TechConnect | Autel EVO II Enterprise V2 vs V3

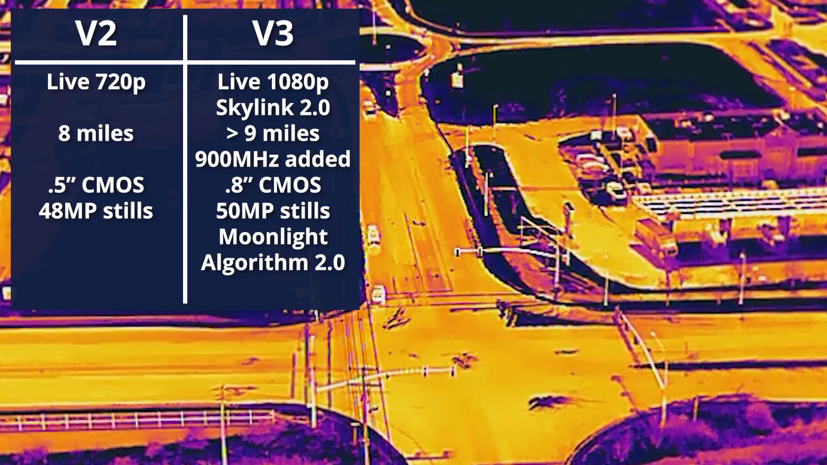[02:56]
The thermal sensor is essentially the same as what we're familiar with with the other EVO models so far, but this time it can record at 30 frames per second.
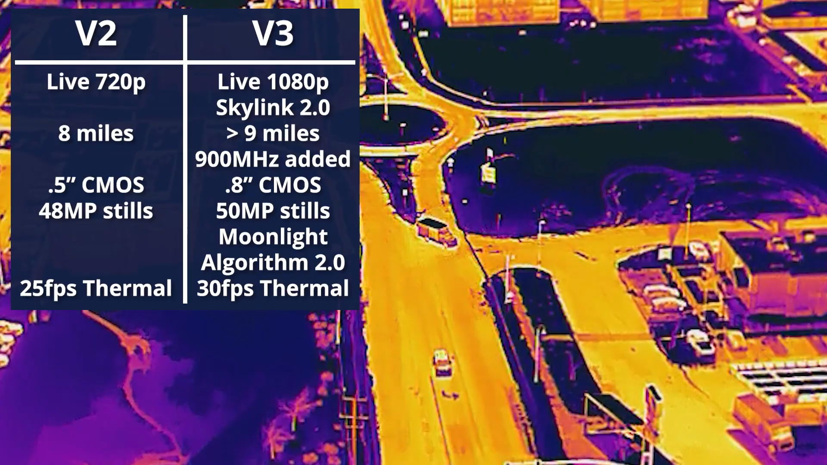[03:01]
What has always been the focus of the Enterprise models is the available accessories.